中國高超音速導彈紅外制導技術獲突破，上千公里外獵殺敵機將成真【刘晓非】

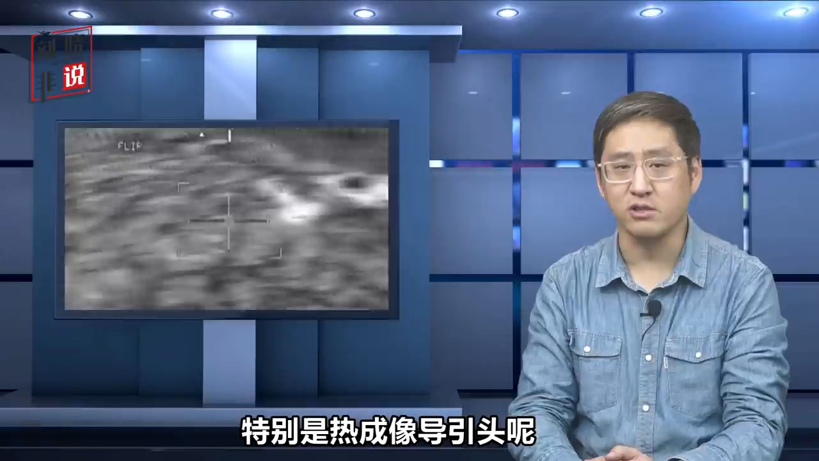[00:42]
导镜头现在也很常见优势是能够对目标轮廓清晰成像所以如果假目标数量很少而且外形跟目标完全不一样热像仪一看就知道是假目标很难欺骗如果还想用少量的热电弹这种方法来干扰就特别困难